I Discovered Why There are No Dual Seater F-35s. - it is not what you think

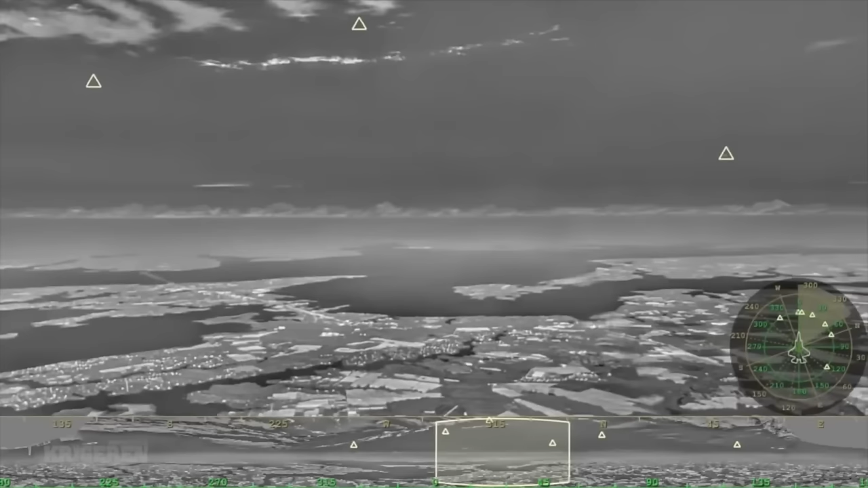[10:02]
The DAS is an augmented reality system that shows a picture, taken by a group of infrared cameras, on the pilot's visor, and it allows the pilot to look in every direction as if the aircraft structure wasn't there. The system is considered extremely useful, and it is an important element of the pilot's situational awareness,
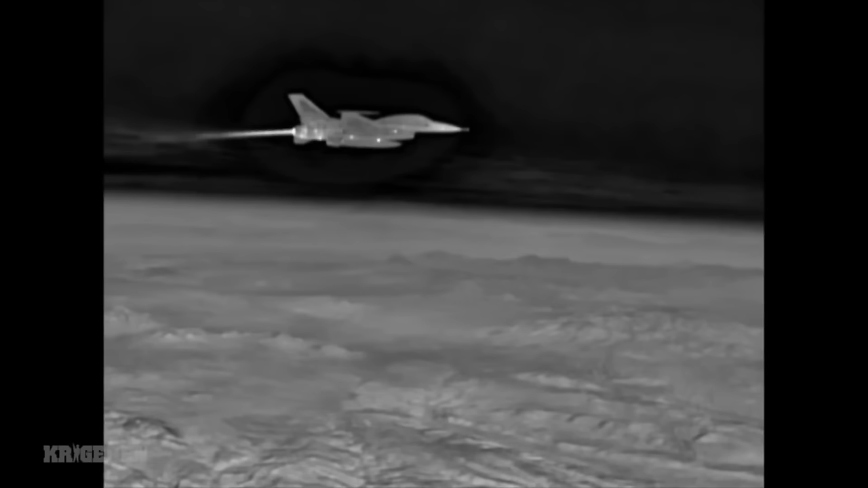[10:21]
but it also allows the pilot to look around without maneuvering the aircraft, keeping it in the best stealth attitude.